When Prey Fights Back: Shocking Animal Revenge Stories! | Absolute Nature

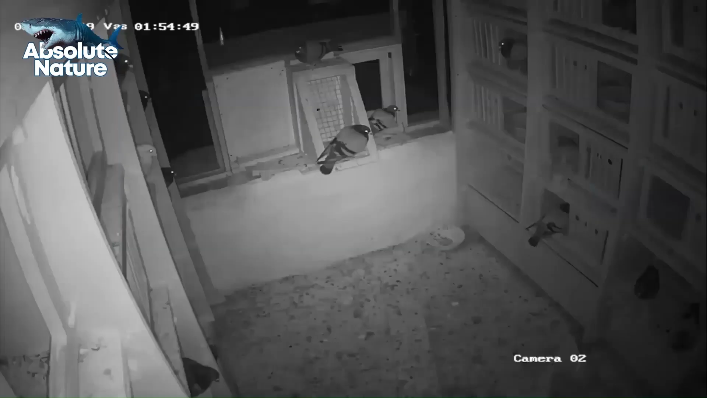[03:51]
But Brooklyn rats have gotten too strong after eating pizza leftovers.
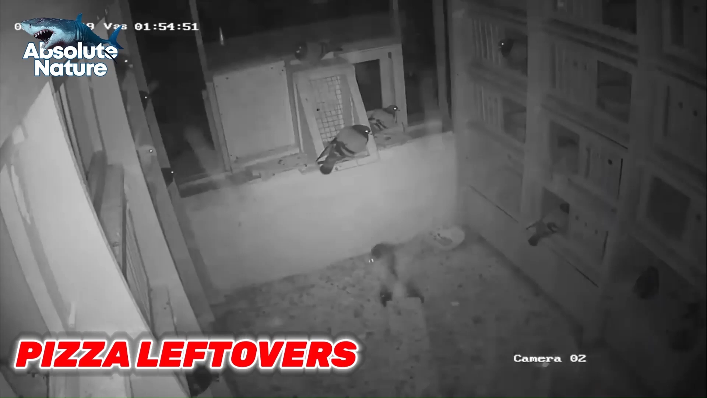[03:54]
The rat grabs the pigeon by its neck and pins him to the ground.